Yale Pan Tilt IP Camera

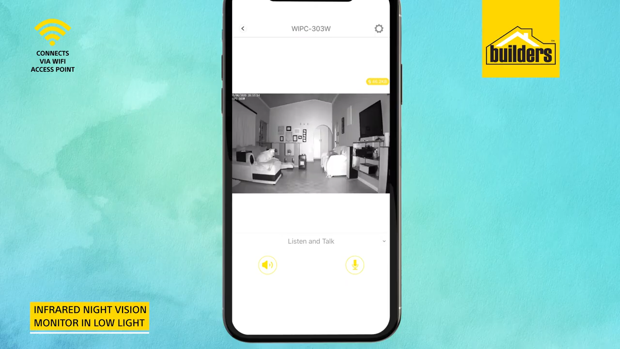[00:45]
It also has infrared night vision so you can still monitor your home in low lighting conditions. The camera will send you notifications of any movements detected and the footage can be stored on an SD memory card or on the Yale NVR hard drive.